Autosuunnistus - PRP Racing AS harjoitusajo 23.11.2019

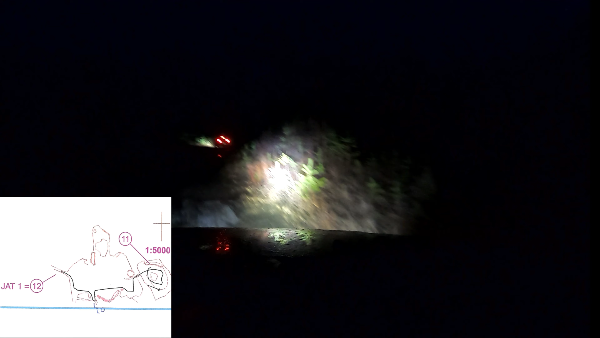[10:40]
Ja nyt menee taas niin etuvinoon tosta sulle.
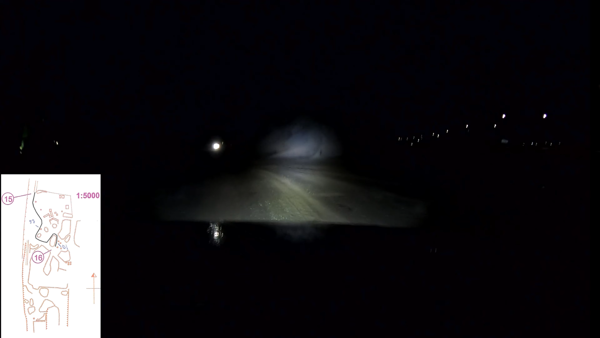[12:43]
Ootas nyt, tästä puuttuu se iso kasa, eli vielä vaan sieltä. Siitä niin tänne mulle päin. Ja sitten tästä varmaan menee mulle tänne läpi. Ja sulla on joku pikku juttu. Ootas nyt. Se voisi olla, että se on siitä läpi. Mm, niin. Kato siltä puolelta, 97. Joo. Joo, ei oo mitään. Ootapa hetkinen. 97, sitten tuolta takaa sulle.
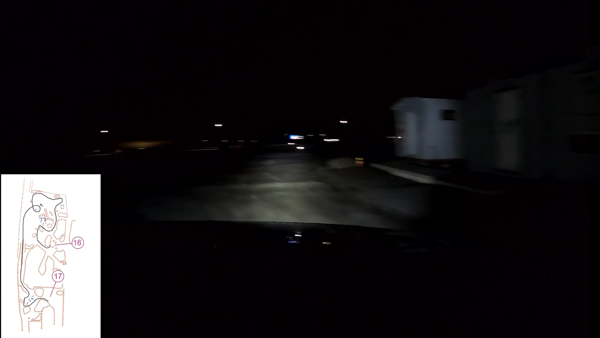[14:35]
Sitten tonne noin mulle tota kasaa kohre ja sen reunaa pitkin sulle päin. Ja siitä ennen sitä toi kasa jää mun puolelle, eli sinne sulle siitä.
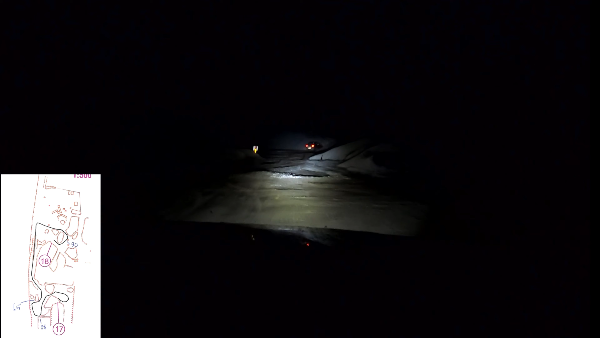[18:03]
Joo, se jää siihen. Justiin näin, ja sitten lähtee niinku vielä vaan eteenpäin ja lähtee mulle etuviistoon tänne. Ja sitten sun puolelta tosta kasa vasemmalta.
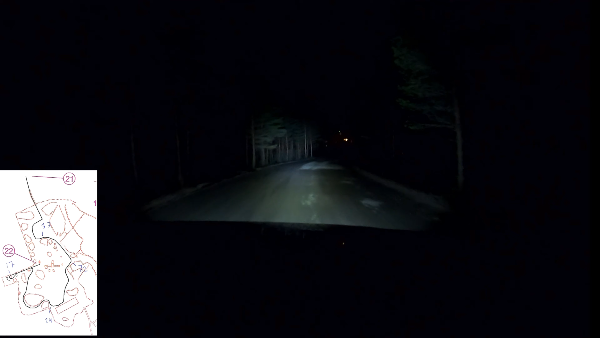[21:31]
Isoa kasaa, joka on tuolla reunassa.
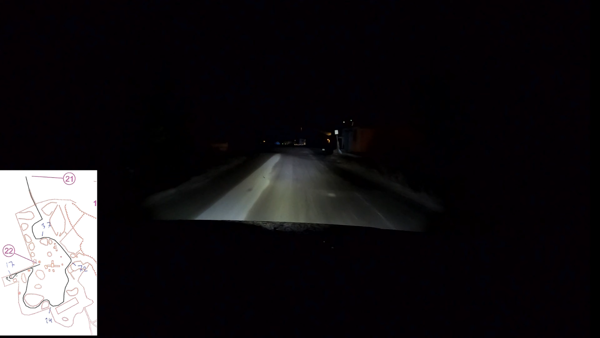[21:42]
Tai melkein kohti sitä. Elikkä ota tästä niin nyt mulle tänne oikeelle enemmän.
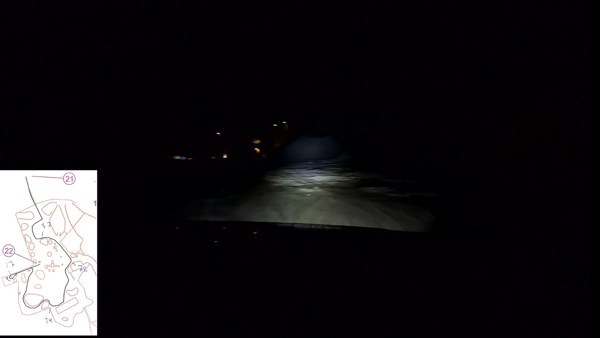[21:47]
Joo, ja se on sitä kohde, joo, ja sitten sulle päin siitä.
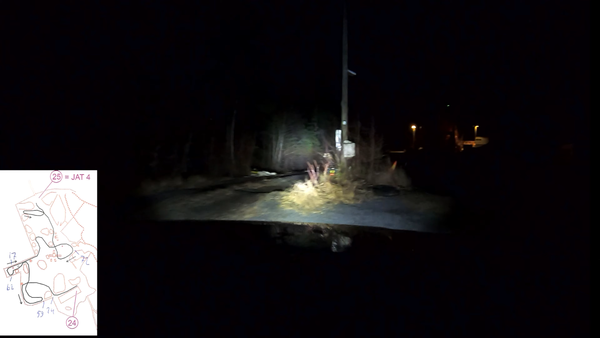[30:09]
6-2 ja sitten mikä 17. Joo. 1-7 ja sitten suoraan vaan. Siitä reunaa pitki. Ja heti toi, kun pääset, niin sulle petuvinoo. Pikkukasoja jää 2 sun puolelle. Elikkä siitä heti sulle etuvinohon. Hetkinen, me ollaan jo niinku tossa noin. Elikkä siitä vaan suoraan. Tohon ison kasaan kiinni ja mulle tänne taakse. Tästä.
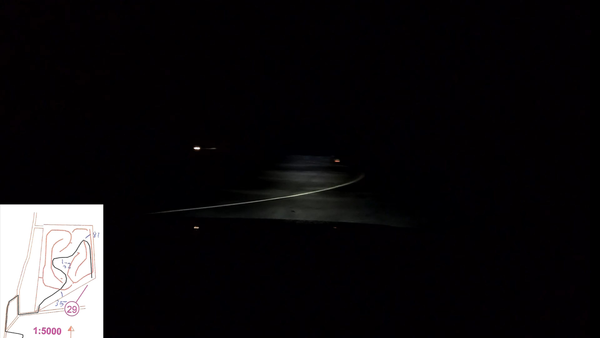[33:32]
Ja sitten ottaa sen, niin, otas nyt. Siinä on se kyltti, niin me otetaan se varmaan. 5-2. Mene sille puolelle.